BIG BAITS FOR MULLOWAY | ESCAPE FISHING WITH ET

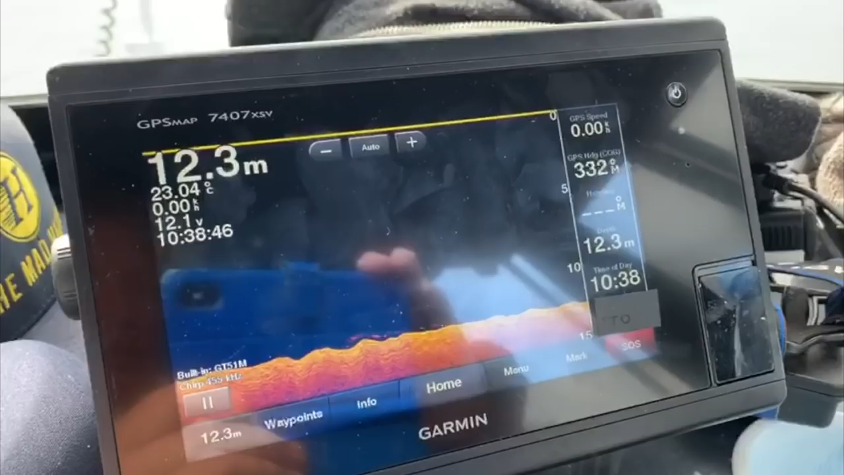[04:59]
On screen: depth 12.3 m, water 23.04°C
and what we do as you can see they're on different settings at the moment the one up the top's on the down view and the one on the bottom
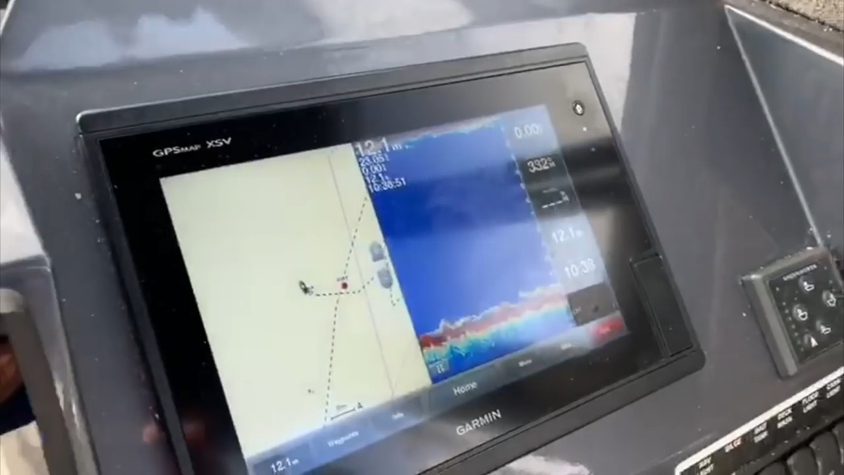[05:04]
we've got a lovely mapping system and you can see our mark
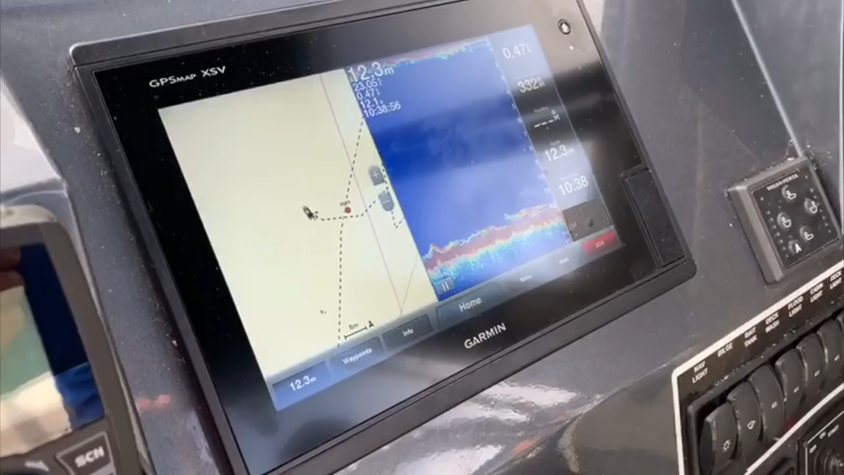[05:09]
On screen: depth 12.3 m
just sitting there on the left that red blob that's really where we want to be casting to so that's
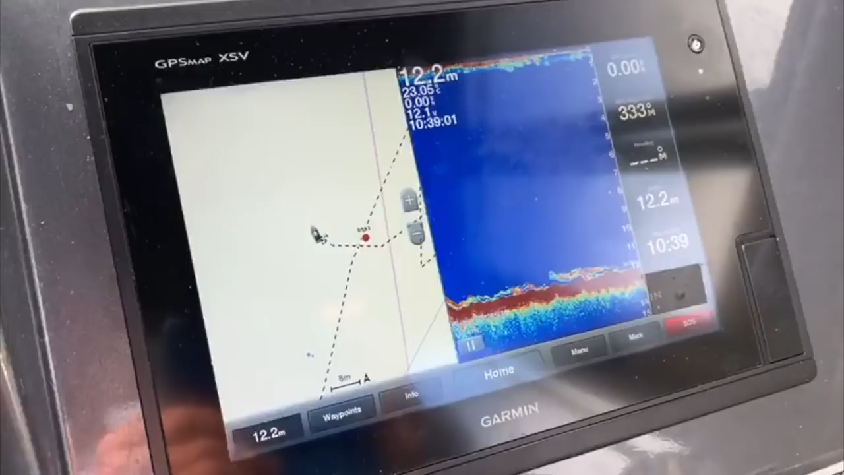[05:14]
On screen: depth 12.2 m
where we are and then on the right hand side you can see the depth of water 12 meters
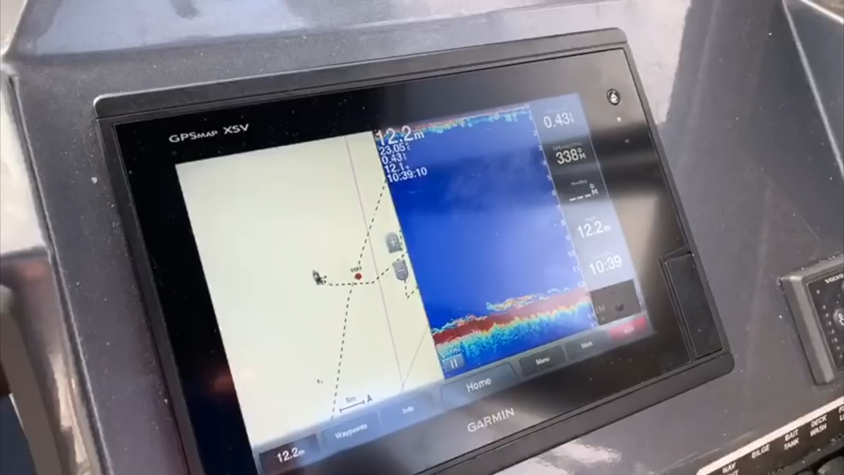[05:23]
On screen: depth 12.2 m
a little bit of rubble on the bottom but not much plenty back there so we're fishing up to a reef so really important to